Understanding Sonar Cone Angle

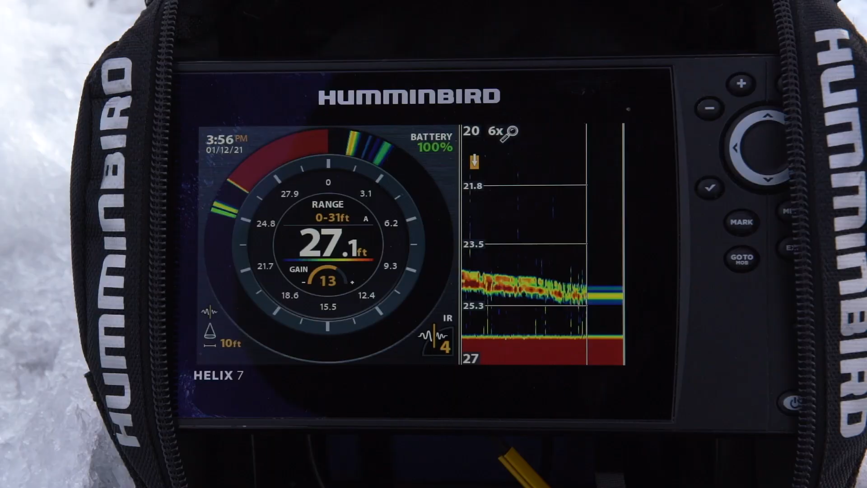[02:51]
On screen: depth 27.1 ft
See how it looks like it's falling. It's falling. It's falling. The bait looks like it's falling. You're seeing the signal disappear as well. So now think about this. If you're fishing in this particular spot, you start to get a light, weak signal.
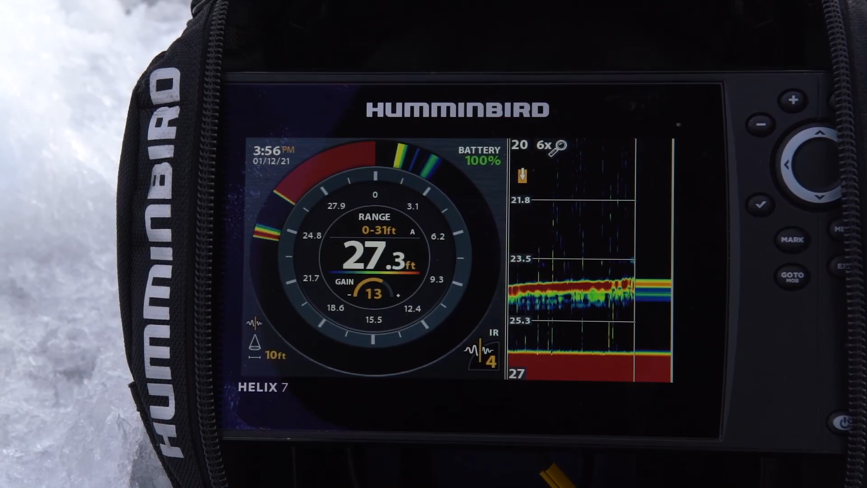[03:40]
On screen: depth 27.3 ft
That's the idea here. The bait has stayed at the exact same depth, but it looks as though it's going up or down depending on which direction the target is in relation to the transducer. So now it's right underneath and it's basically the strongest signal we're going to get. And that's another big thing that you want to interpret here is how strong is that return. So you can exact, so the target, see the signal is strong.